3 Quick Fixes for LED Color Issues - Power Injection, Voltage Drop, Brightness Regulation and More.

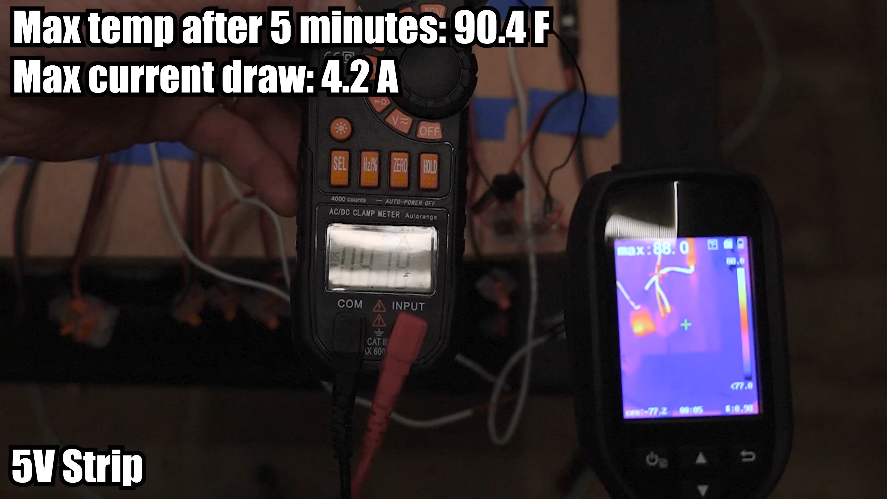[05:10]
However using 5 volts it's basically impossible to push 30 amps through a wire that small. Here's a little experiment that I did by creating a short at the end of a 5 volt run.
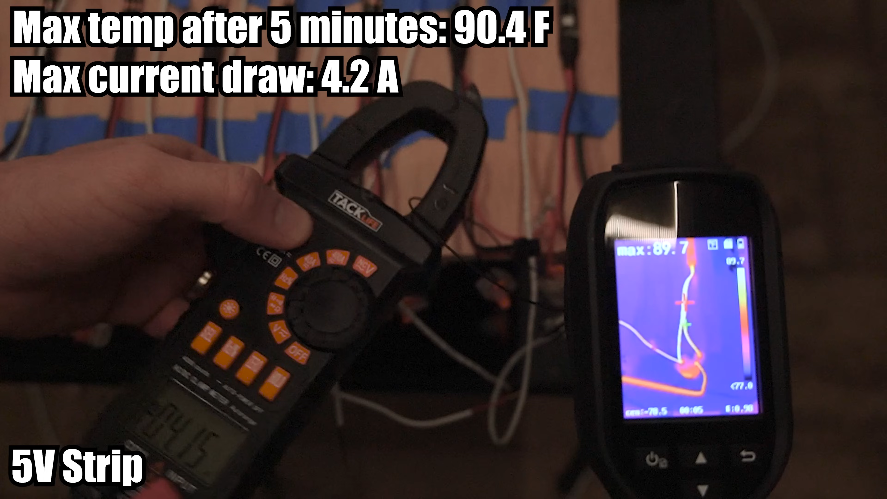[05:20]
You can see that thermally there's not much going on, and even in a dead short I'm pulling less than 4 amps through this wire.
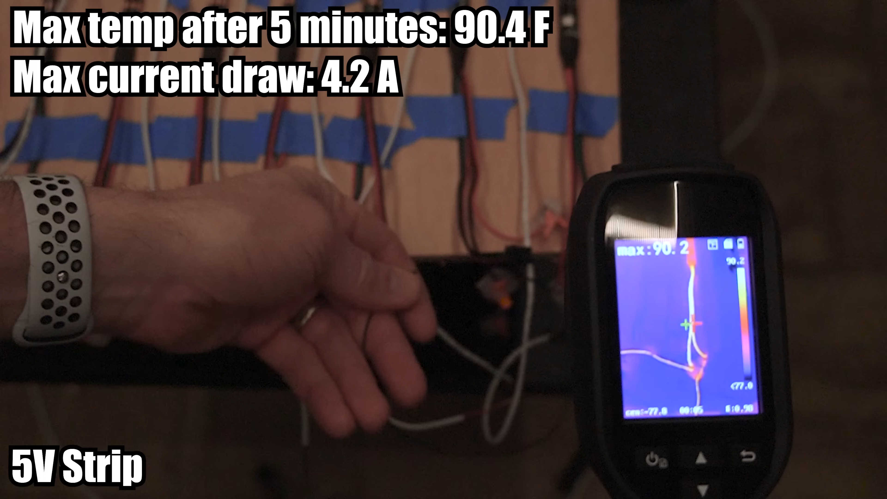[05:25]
It's still a waste of energy, but it's not a fire hazard.
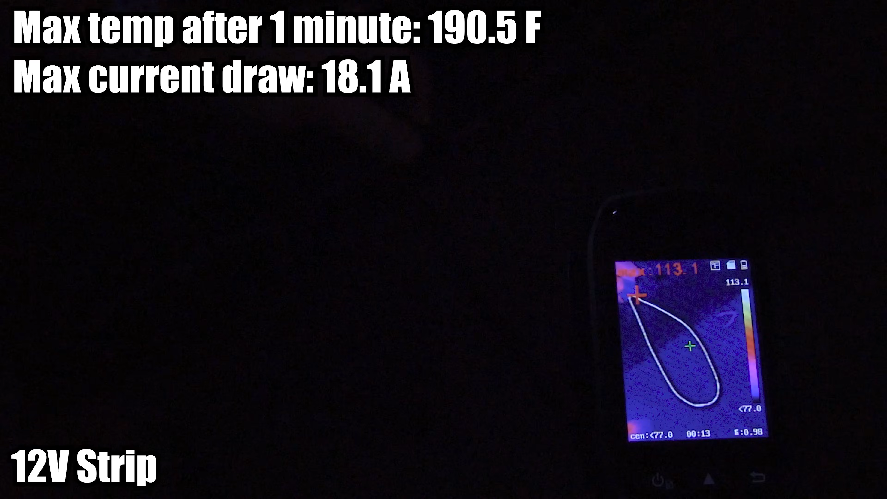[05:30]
Compare that to a 12 volt strip and you can see that the wires do heat up over time and they may get hot enough to cause a fire.
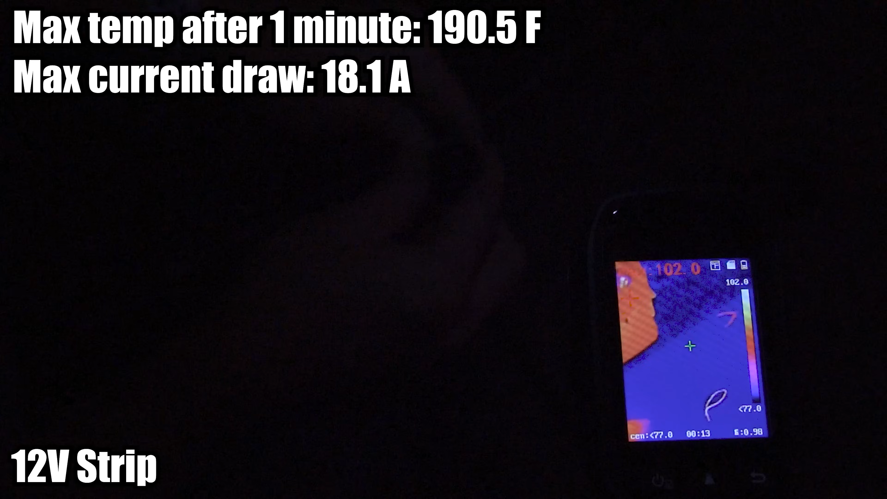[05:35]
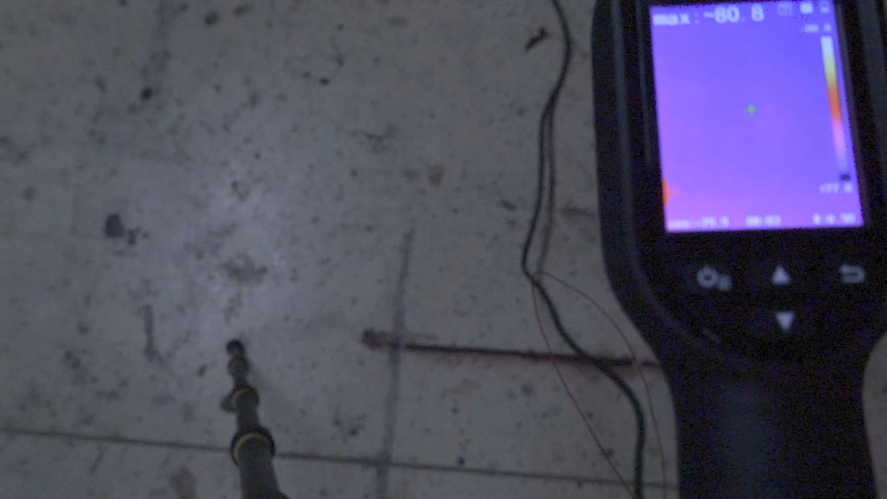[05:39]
And with 120 volts the insulation on the wire basically melts away instantly, and in this case you can see that the circuit breaker blew before any further damage could be done,
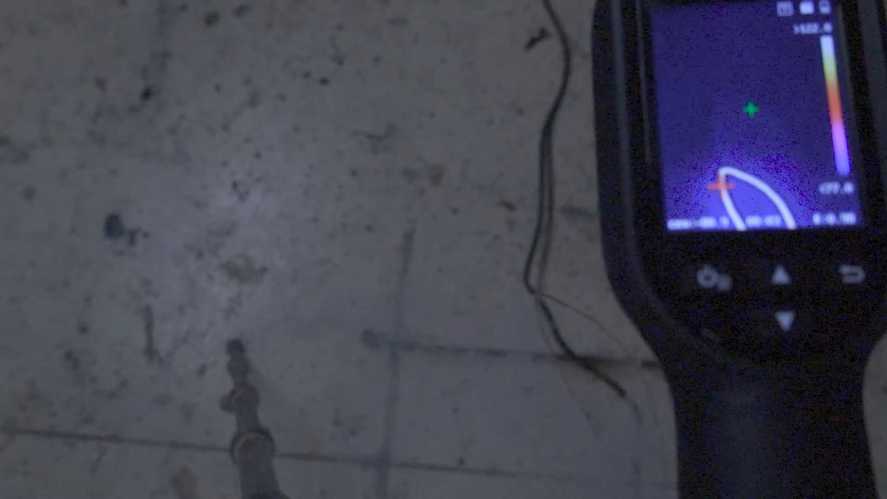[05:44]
but you can see how a greater push could definitely lead to some issues with smaller wire sizes.